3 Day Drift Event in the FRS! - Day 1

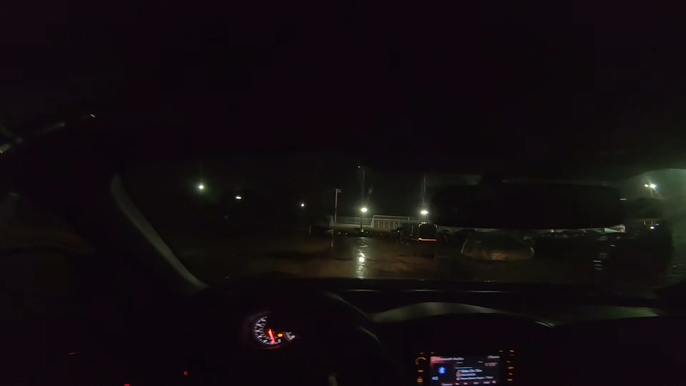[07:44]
Dude, there's some points you literally can't see anything. We're testing out new lights tonight, and like, it's pretty good for the front part, but the rear section needs some lights for sure. Alright guys, I think this is gonna be our last lap. We're gonna finish it out following Gabe. I'm gonna give him some space just because he's having a little bit of issues with rubbing right now. He's running like fucking huge tires up front, so yeah, I'm gonna make sure I don't like encroach on him too much, just in case.
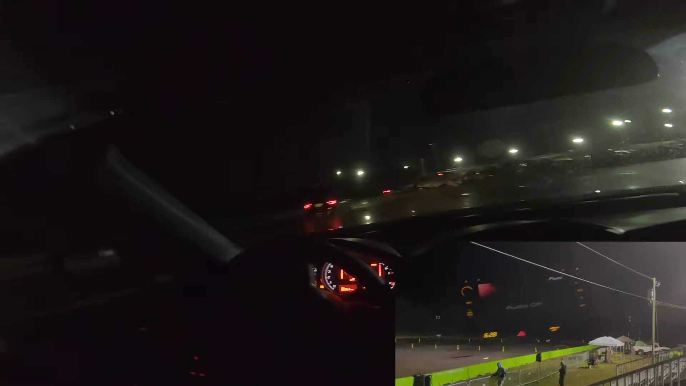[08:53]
Could have trusted him a little bit more there, but just want to make sure, you know, we have a safe, nice weekend ahead of us. You know what I'm saying? There's always tomorrow. We do have a full day of drifting tomorrow. Hopefully he's still in B class with me, but he is trying to move up to A, so we'll see what happens. Yo!